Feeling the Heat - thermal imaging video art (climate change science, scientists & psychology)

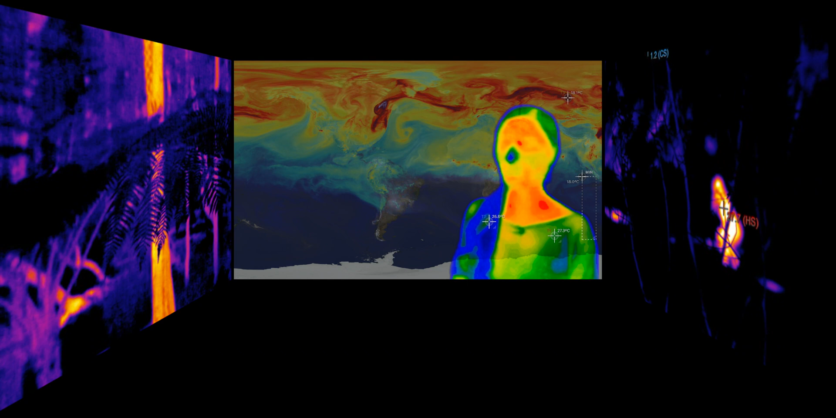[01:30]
one being the Antarctic and the other being the tropics. Both areas are considered hotspots for climate change. My decision to research climate change
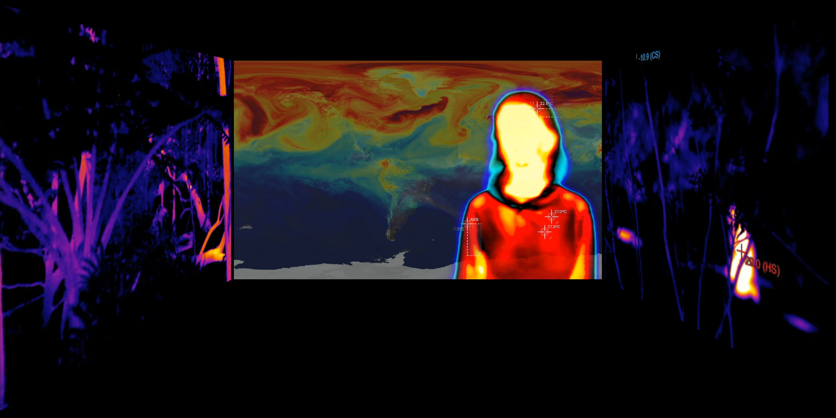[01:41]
is actually driven more by the plants because plants are stuck where they start to sprout as a seed, and so they have to cope with those conditions. So I use thermographic images to
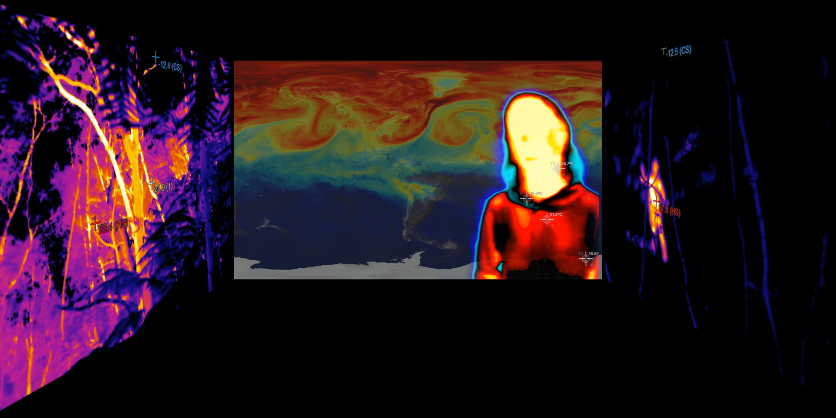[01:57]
measure the temperature of the leaves and know exactly what the plant itself is experiencing.
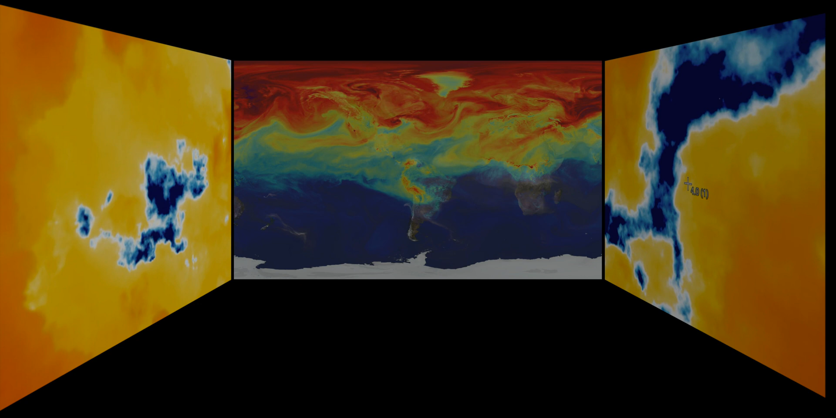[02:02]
I love my microalgae, so they're incredibly beautiful. When you look through a microscope, it's what got me into them, is the diversity of shapes and colours, and they're just incredible, not only what they do for the environment, but just to look at.